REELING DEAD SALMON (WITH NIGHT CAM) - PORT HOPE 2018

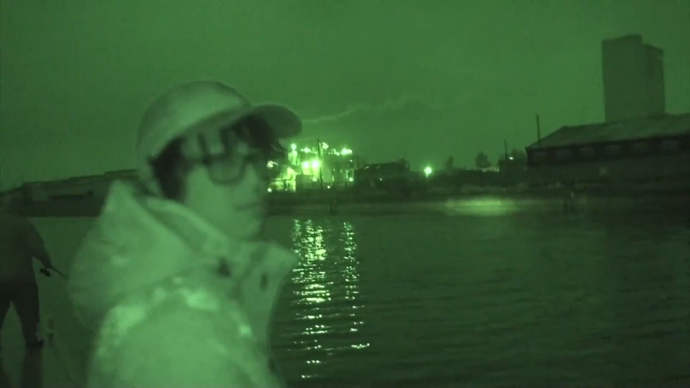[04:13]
That's actually pretty neat. I don't know how to focus it though.
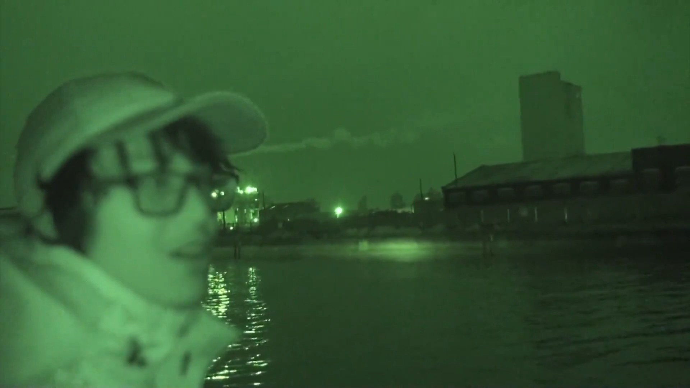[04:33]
There's dead fish all around us.
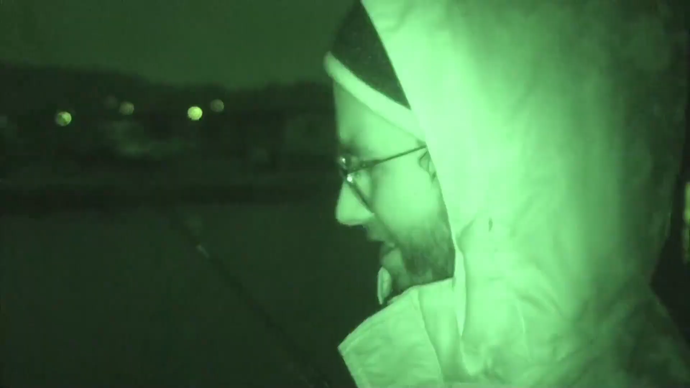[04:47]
These are glow sticks that fit on the end of your rod.
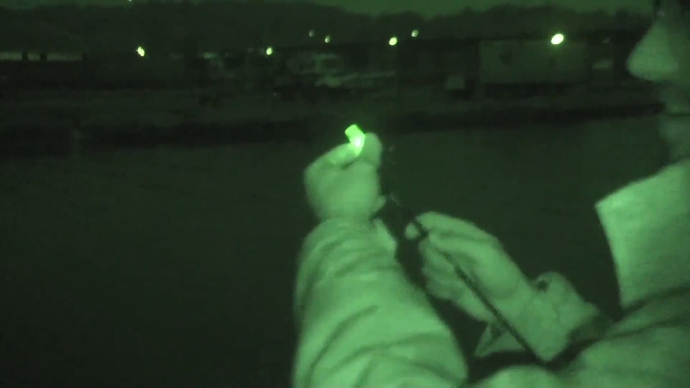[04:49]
You're fishing at night. It's good to see your rod tip.
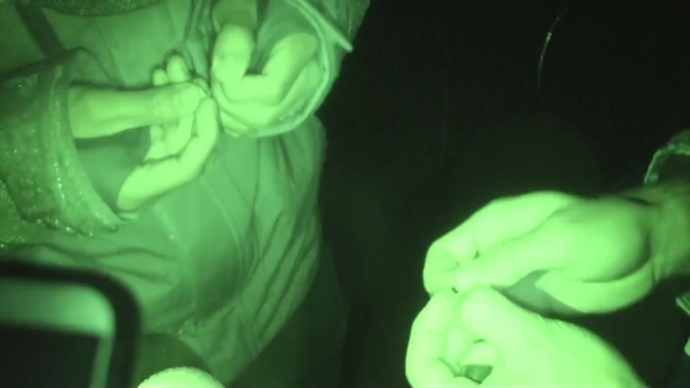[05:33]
Looks like you guys are doing a trick.
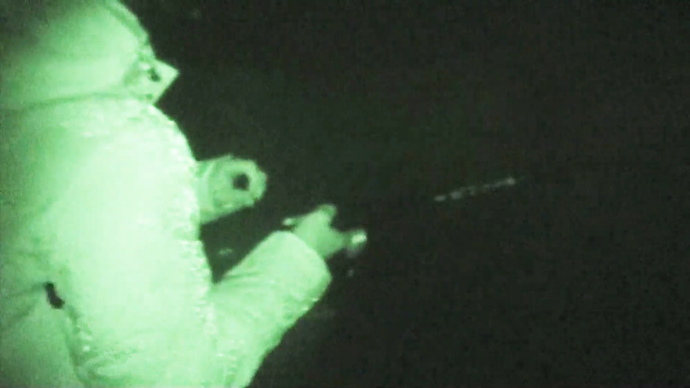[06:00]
No, you're pulling in a dead one. Oh. Oh, oh no. Oh, right. Nope. False call. It's a dead one.
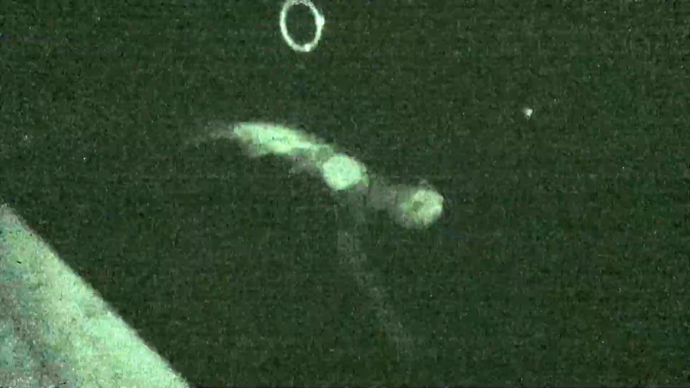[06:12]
It looks like a bunch of bags.
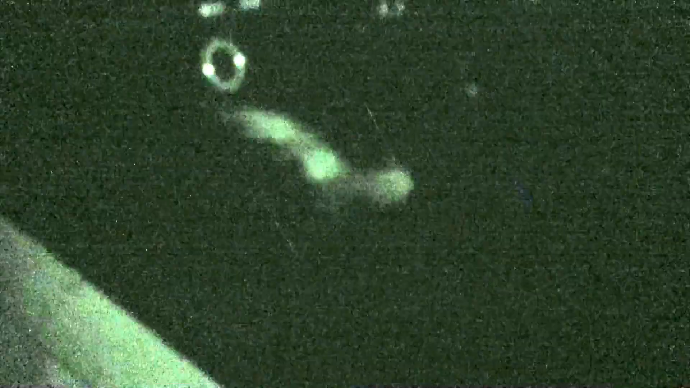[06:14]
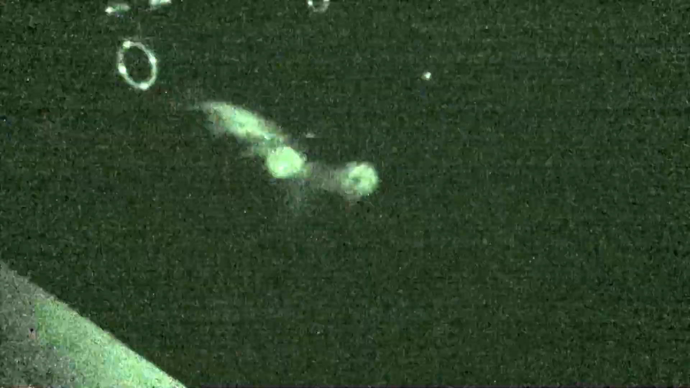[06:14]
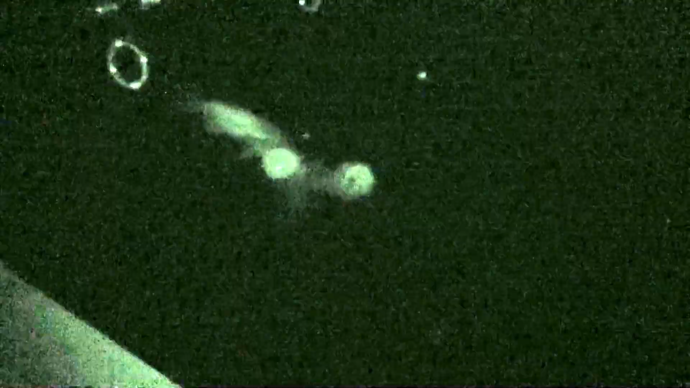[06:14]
Yeah, it does look like a bunch of bags. Maybe it is a bunch of bags. I pull it out. Is it garbage or is it a fish? Pull it out. I can't. Is it too heavy? It's yeah, it is very heavy.
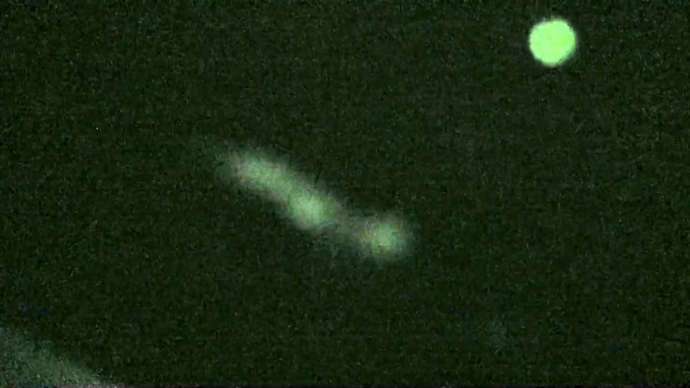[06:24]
It's disgusting. Oh! Ew! Ew!
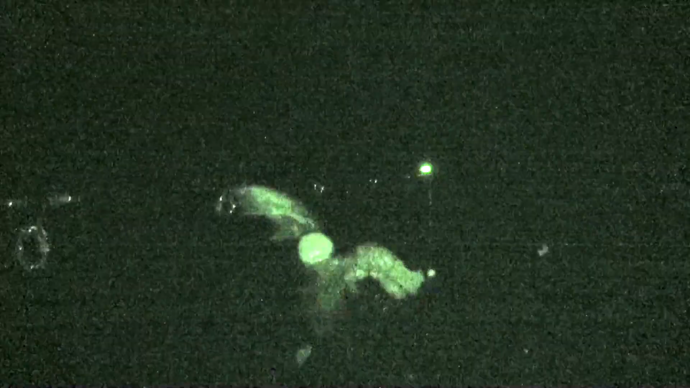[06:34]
It is a dead fish.
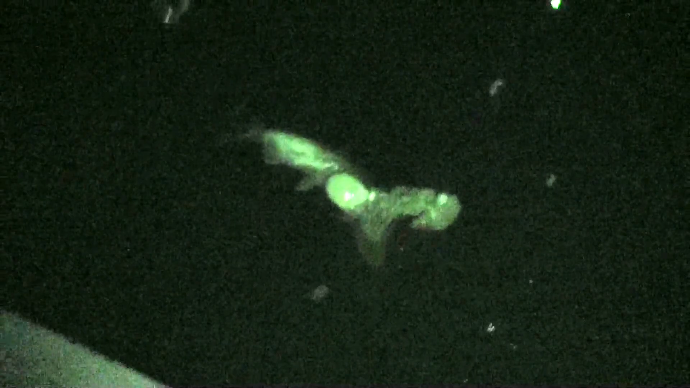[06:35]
Ew! Oh, you can see it's bladder. There we go. Free.
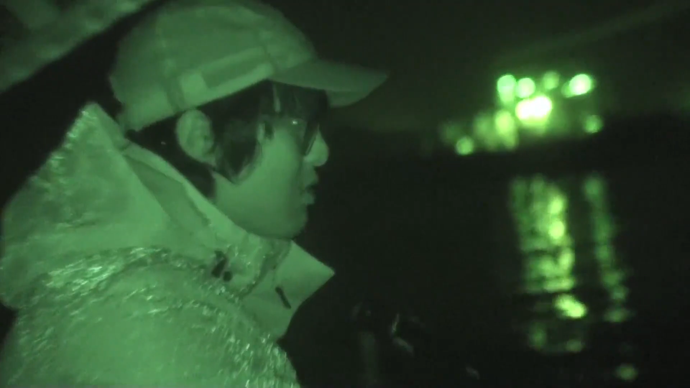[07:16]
I didn't catch a salmon yet. Damn, he just missed a big one.
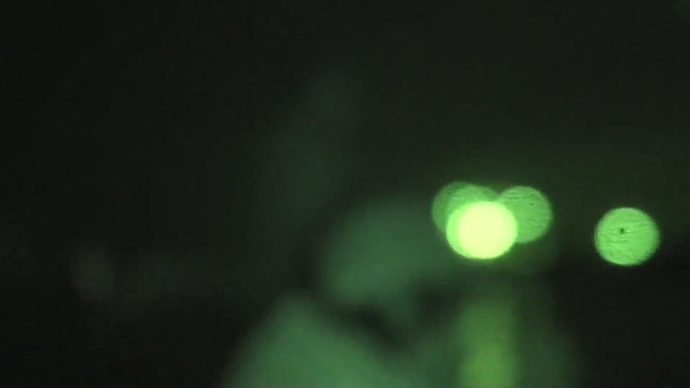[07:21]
Oh, that's a blurry. Fuck. Okay.
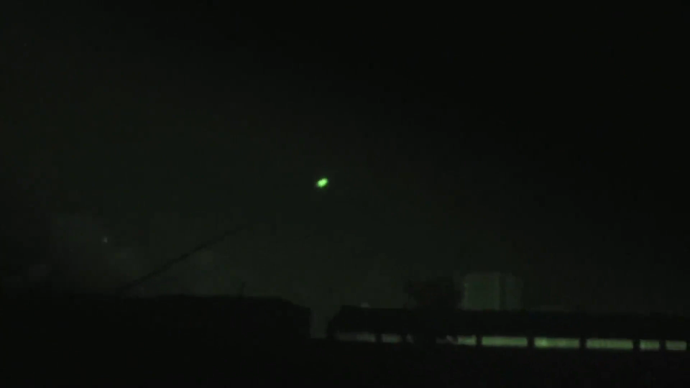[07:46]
How do we fish the? Here you can fish. Only here. Only. Hey Joseph.
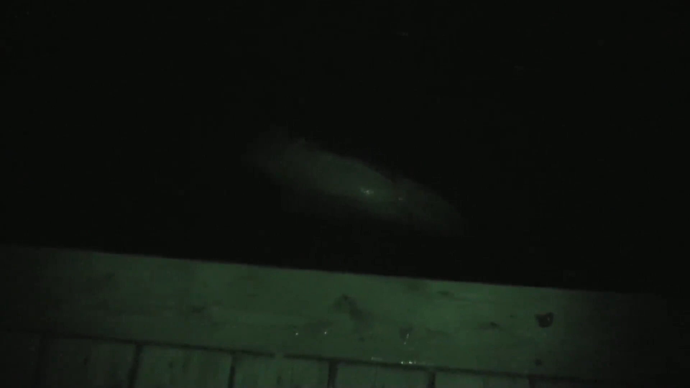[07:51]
Hey. Alex. You should reel this one in. That's a real big boy.